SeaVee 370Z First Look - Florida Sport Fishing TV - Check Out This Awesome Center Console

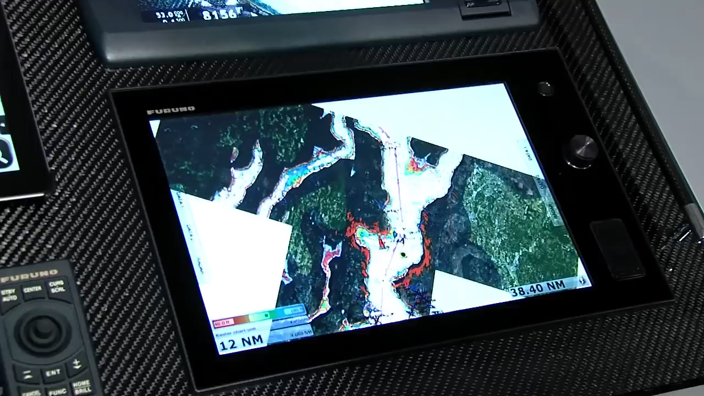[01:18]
We're going to have an awesome, state-of-the-art Furuno touchscreen system, really some modern stuff that you've never even seen before.
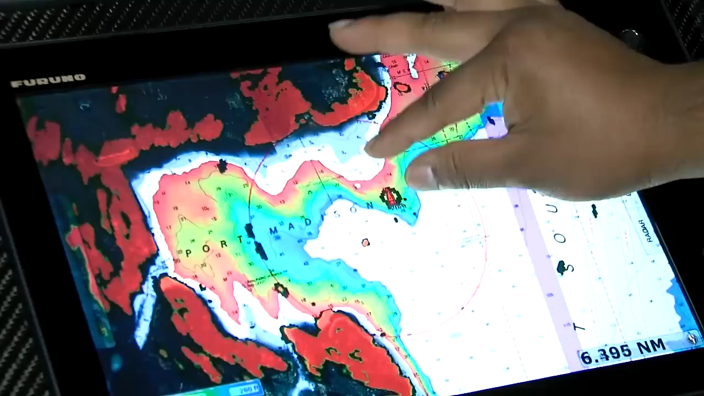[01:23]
We're going to unveil a boat at the Miami Boat Show in February 2015, where you can come out and see for yourself why we fish a CV.